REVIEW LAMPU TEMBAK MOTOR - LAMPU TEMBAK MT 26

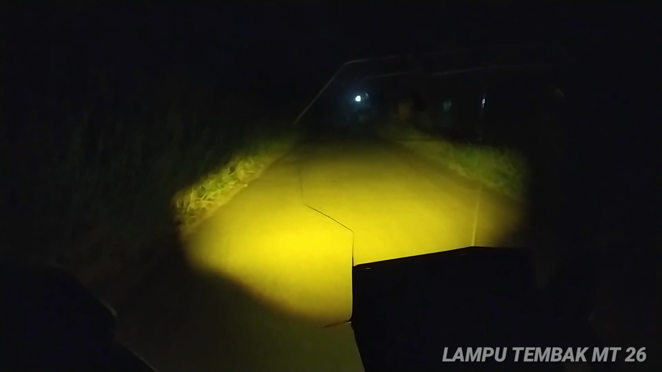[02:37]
Dan selanjutnya Ini adalah Penampakan dari High beam nya Ini lampu
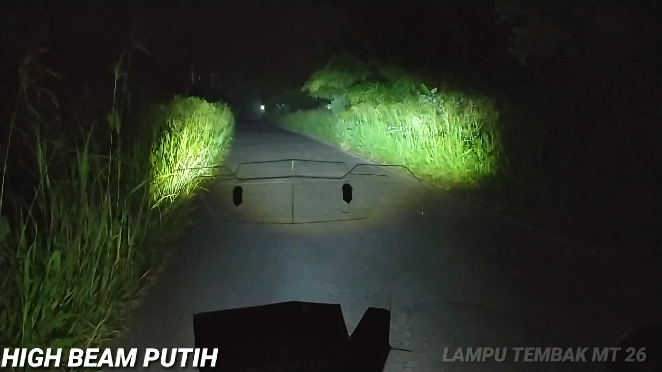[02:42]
tembaknya Waduh jauh banget Warna putih pula Mantap guys Tempel banget Ini adalah pengetesan Lampu Putih Dari MT26 Ya guys Terang banget Gila Ini enak banget Kalau buat di Adventure Atau Kuring Gila-gila Mantap